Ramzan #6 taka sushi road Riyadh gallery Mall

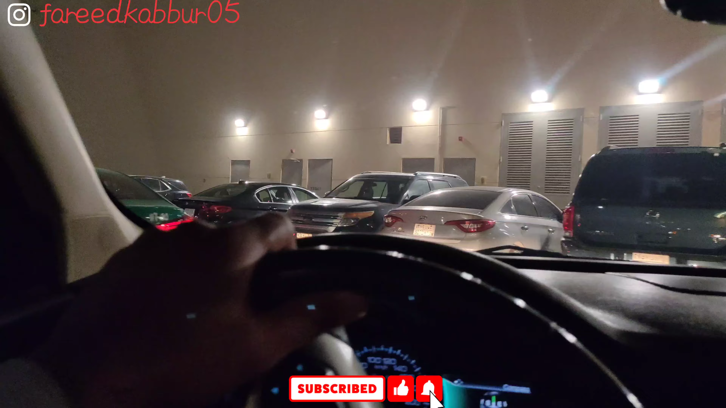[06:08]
अभी टैक्सी वालों की फटने वाली है,
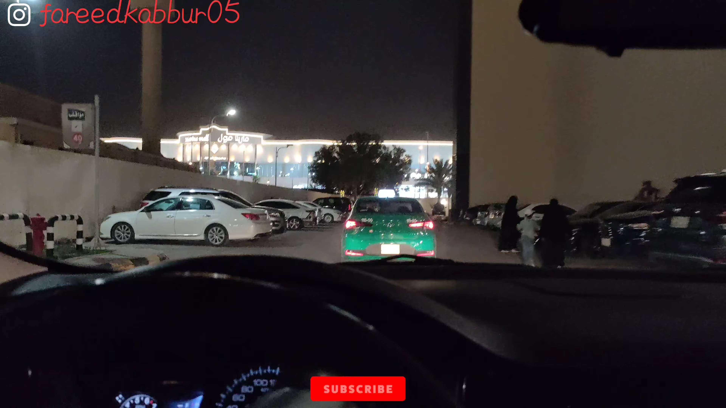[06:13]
क्योंकि कोई हरकत ही नहीं कर सकते, देखो, कुछ क्रैम ह हुआ नहीं, लेकिन, डिसीशन दे को कैसा है इंका, लेने का,
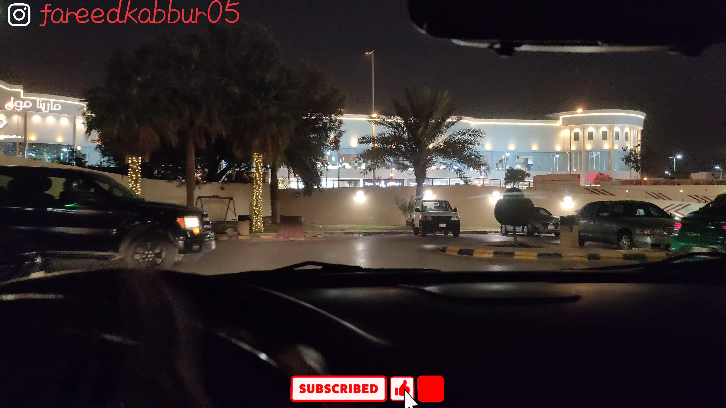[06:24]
मतलब अभी कुछ हुआ होता तो अब तल लगिन,
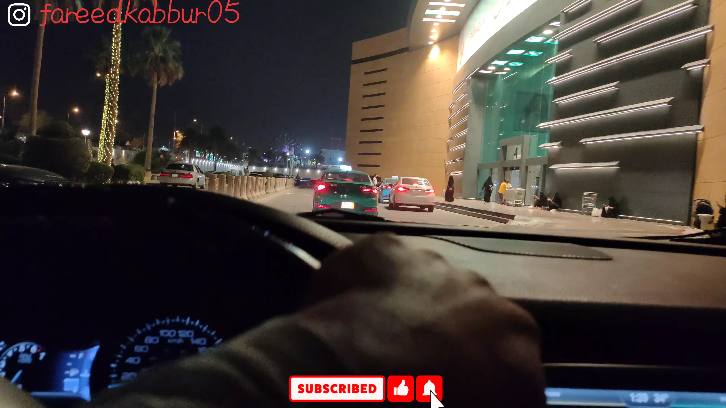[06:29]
वह हो जाता, बावाल, यह चार नंबर गेट है, अभी पांच नंबर गेट जाना, पीछे है छे नंबर गेट, हाँ,